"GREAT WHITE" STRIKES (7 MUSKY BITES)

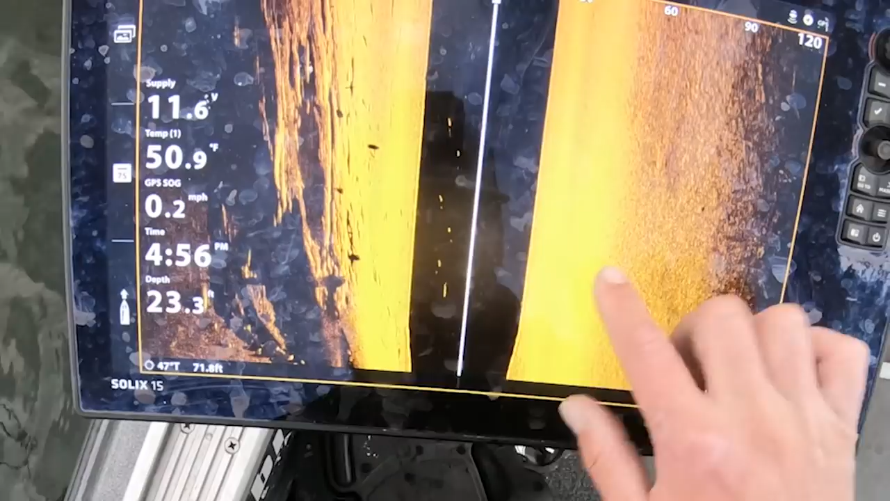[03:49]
On screen: depth 23.3 ft, water 50.9°F, speed 0.2 mph
Right here's where it came in. Then you can see my bait's a smaller piece, and there's the fish. Next turn, bait, fish.
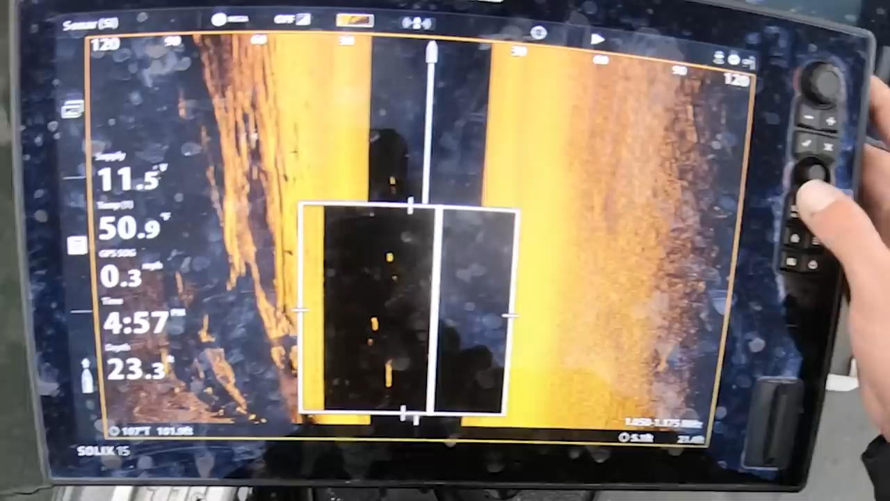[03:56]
On screen: water 50.9°F, speed 0.3 mph
Next turn, bait, fish. Bait, fish, bait, fish.
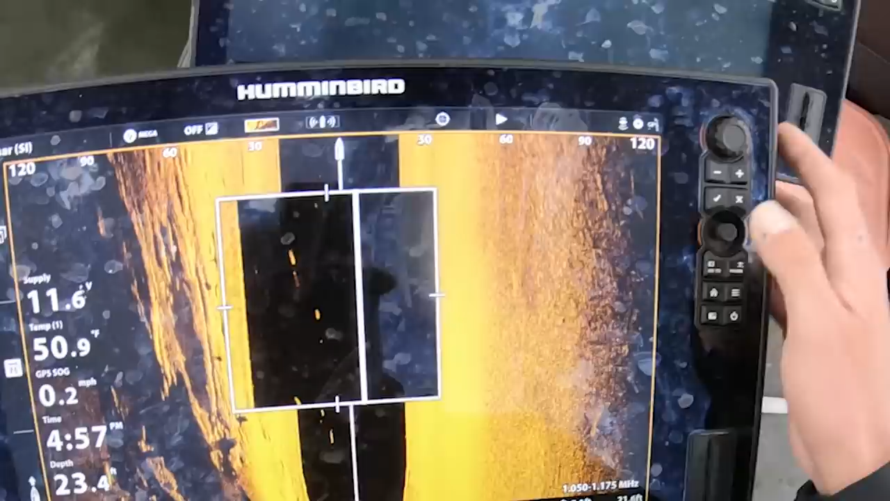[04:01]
On screen: speed 0.2 mph
She just kept going around and around. And then Jess moved the sucker up.
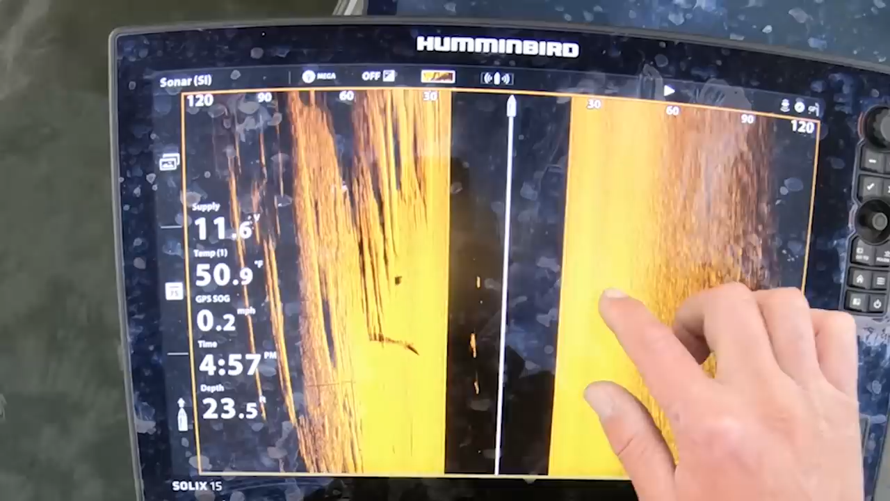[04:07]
Then she came back here twice. But you can use this as your eyes. I never actually saw the fish with my eyes.
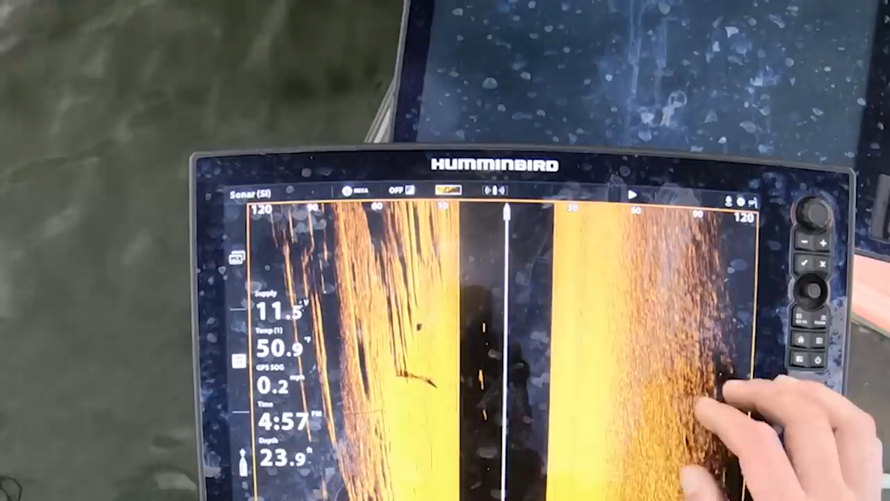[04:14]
I was just watching it going around. I'll pull my dog past my deucer. Let this screen refresh.
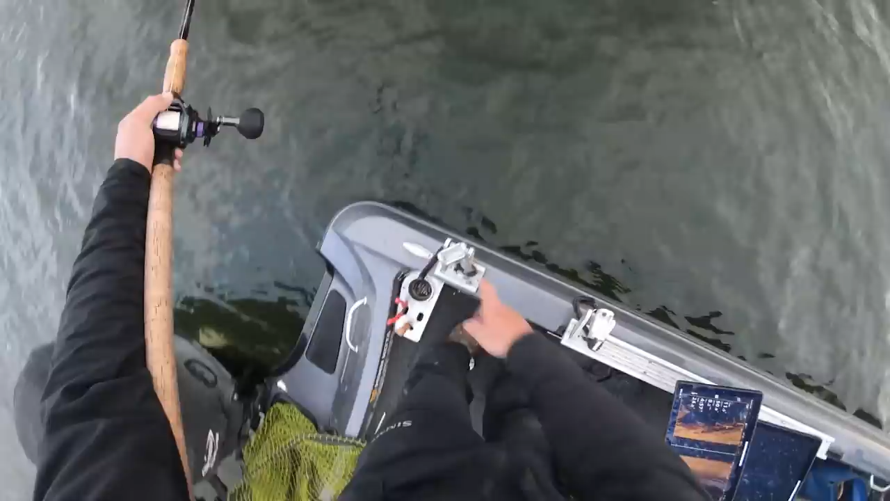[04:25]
My transducer's right here, so it shoots a line out right here. So if I'm to take my bait, pull it through the line of my transducer, there's the blip right there.
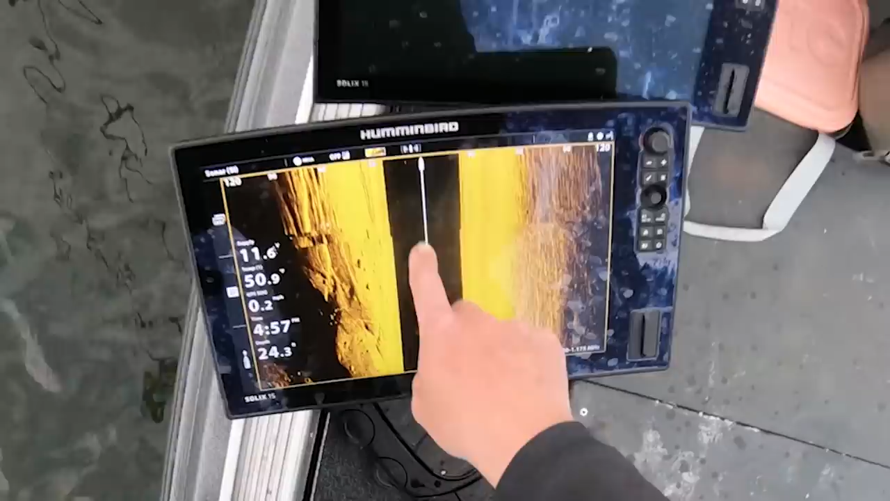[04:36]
It just came through. I'll go back through it again.